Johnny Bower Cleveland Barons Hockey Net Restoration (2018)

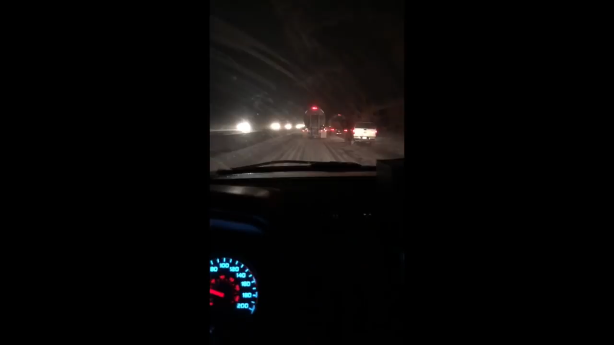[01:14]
and we're about 10 kilometers outside of Fort Erie, and we've had pretty major snow. Just gonna take our time and keep plugging our way here. But certainly it's gonna be a challenging morning, that's for sure. It's minus 17, they said, outside with a wind chill of minus 39, 38, they said just a couple minutes ago. So we'll just keep on trekking, and away we go. We're about 8 kilometers from the border.